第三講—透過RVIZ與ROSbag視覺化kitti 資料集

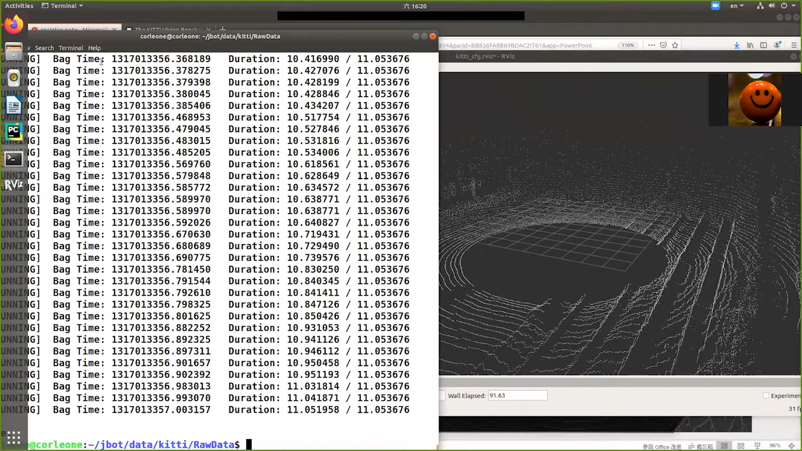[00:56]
我们会把这些资料入在一个像带子的东西于是叫它RawSpec那去放它的时候我们就可以看到
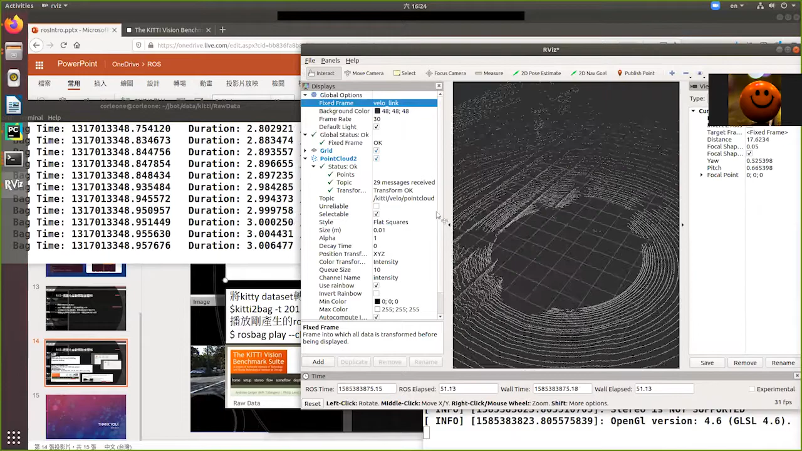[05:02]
就可以看到点缘的图那你甚至可以去改他的一些性质比如说把这改成粗一点改成0.5再放一次
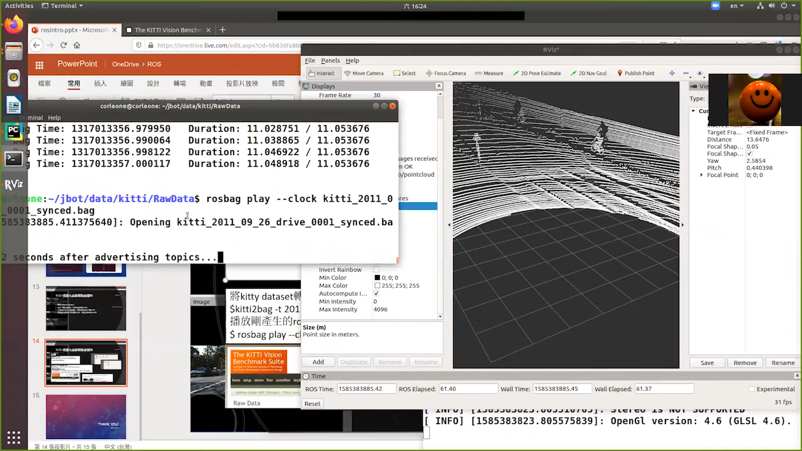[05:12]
好好那你要看到相机呢同样的也是在Add然后ByTopicKitty底下比如说我们
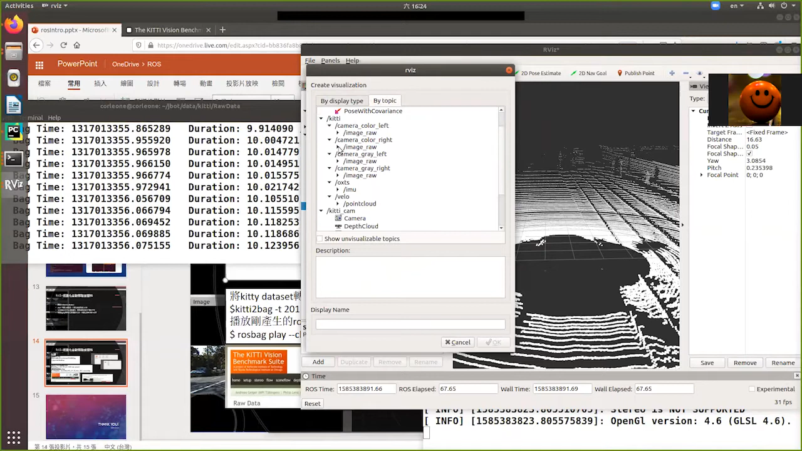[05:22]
看的是右相机的Image那新增在底下这放完了再放一次
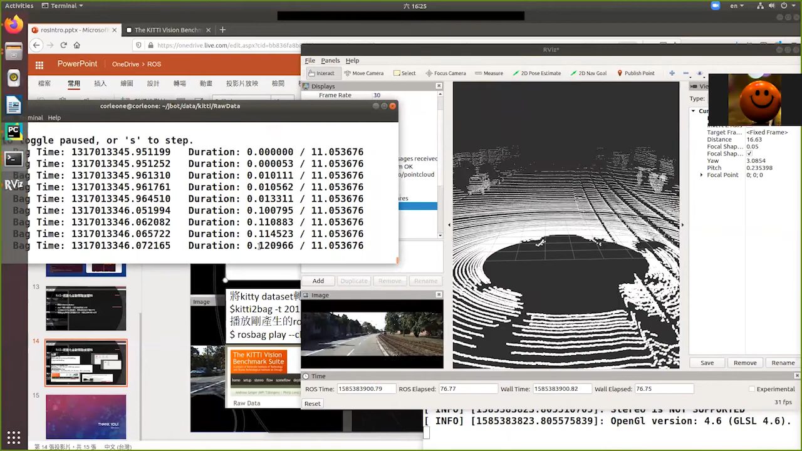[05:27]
这样呢我们就可以去视觉化自动驾驶车的资料